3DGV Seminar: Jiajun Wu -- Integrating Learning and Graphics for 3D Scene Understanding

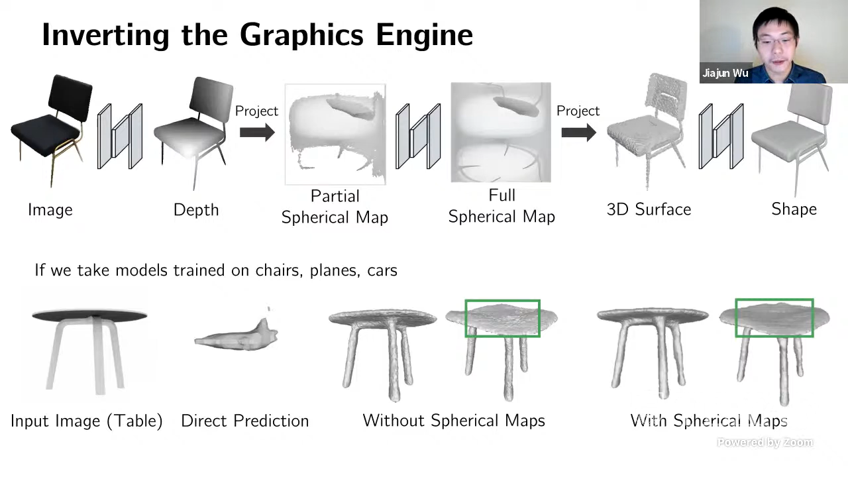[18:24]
And this is the main idea behind our system called generalizable reconstruction in Europe's 2018. And again, as I mentioned at the beginning, our joint work with especially Joe Tong and Shouming, who are PhD students at MIT, they really contributed the most significantly to this to this work.
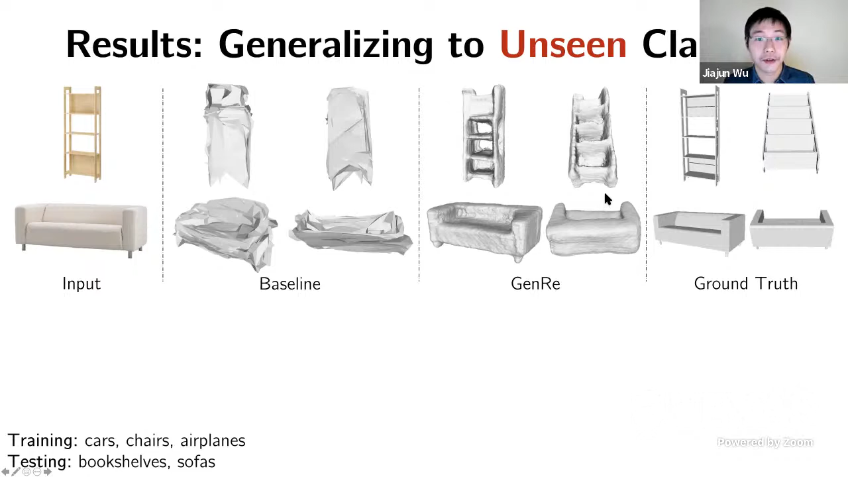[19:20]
So let's look at this sofa, right? The back of the sofa is completely missing. But how will our system be able to actually complete it? So if we want to complete the back of the sofa, we can actually, we just try to visualize the spherical maps to understand what's really going on. So in input view, right, because the back of the sofa is not visible, so in a spherical map, they become the missing values.
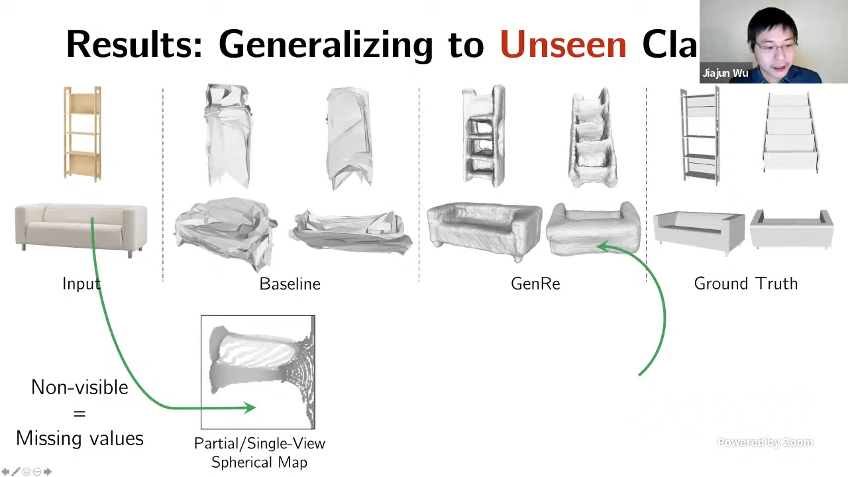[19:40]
And then after sending them into a spherical and painting network, so you're which tries to complete this partial or single view spherical map into a full or omniview spherical map, then you can see that in painting actually allows the system to complete the back of the shape.
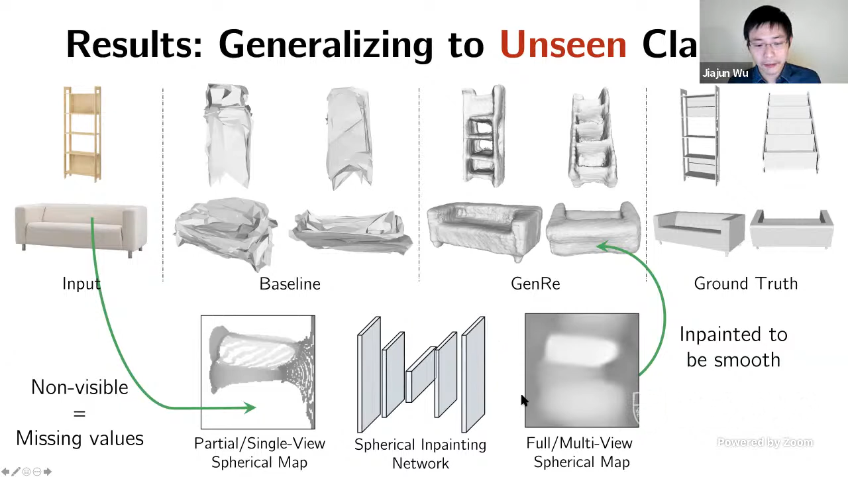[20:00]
And also in painting ensures the completed shape to be smooth. Here are some more examples on generalizing to beds, tables and benches.